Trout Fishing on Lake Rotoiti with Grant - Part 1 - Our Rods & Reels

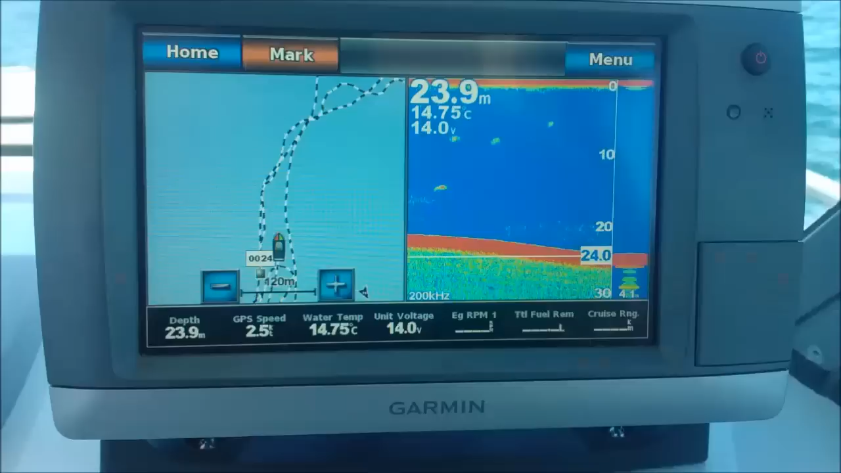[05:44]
On screen: depth 23.9 m, water 14.75°C
there they are look one two
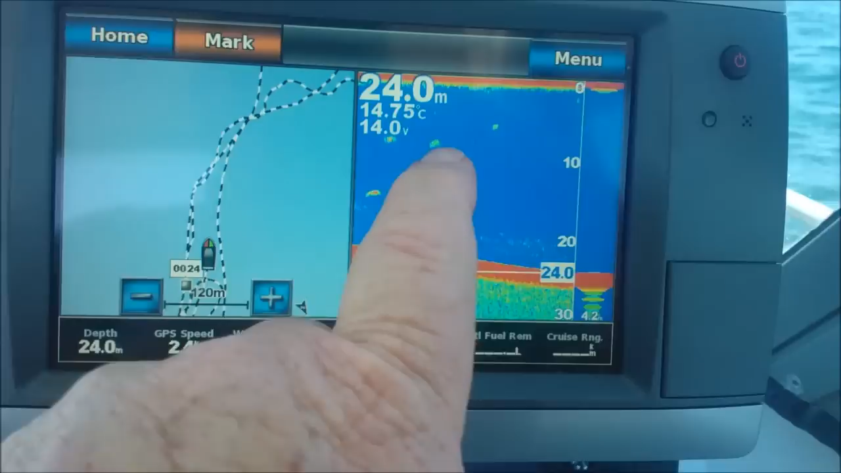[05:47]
On screen: depth 24.0 m, water 14.75°C
three four just going to get the buggers to bite so far I've got three so I'm doing all right not
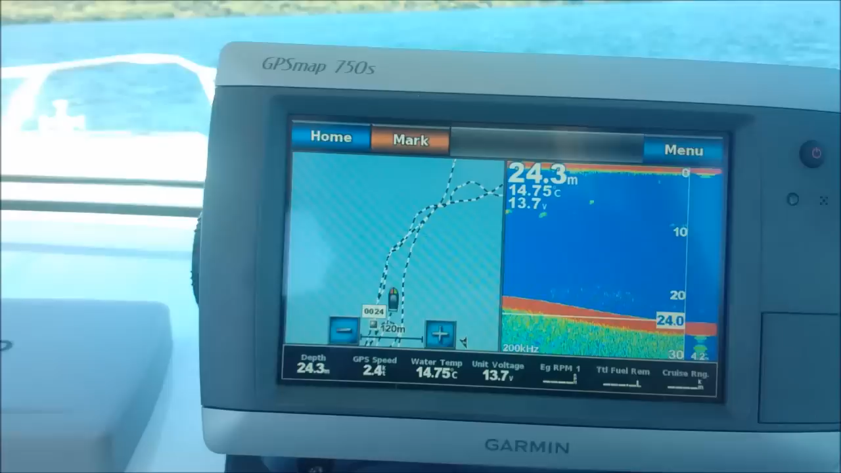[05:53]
On screen: depth 24.3 m, water 14.75°C
too bad they're mad at bloody wind's got us so I'll just have a look here
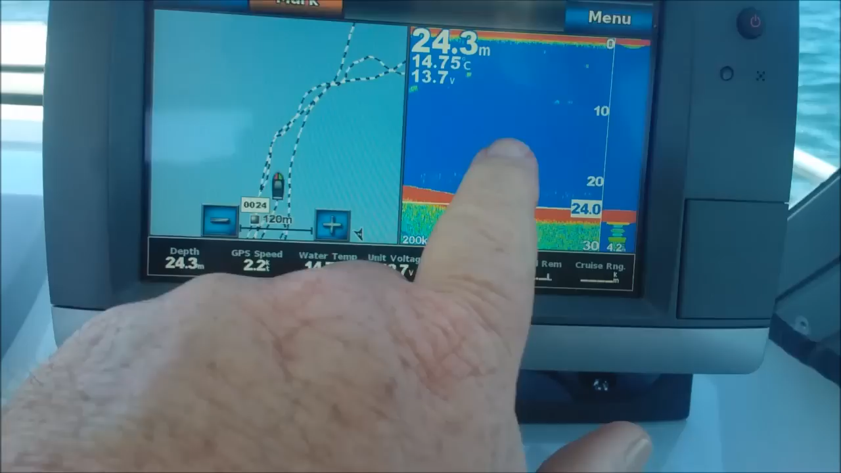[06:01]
On screen: depth 24.3 m, water 14.75°C
there we go so that's look at them all the heaps of them on there they're quite low level they're like 10 12 meters that big fat bugger there that'll be a nice one to get that's about 15 meters but of course you see them on the sounder and by the time the line gets to them which is 100 meters behind the boat
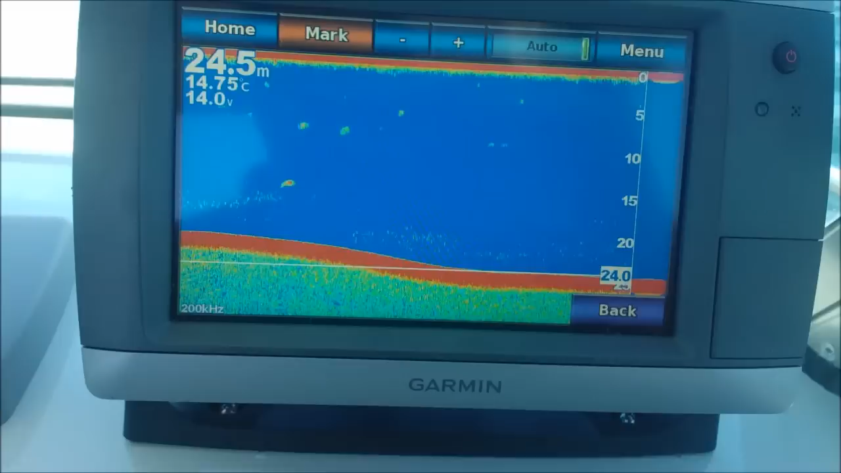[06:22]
On screen: depth 24.5 m, water 14.75°C
of course they're long gone you want the ones that sit down here on the bottom because they're lazy buggers and they just sit there and then as you go over the top of them as long as you straight line it nine times out of ten you get them but the ones that are up here are actually mobile so the chance of getting them is quite real but it does happen sometimes so okay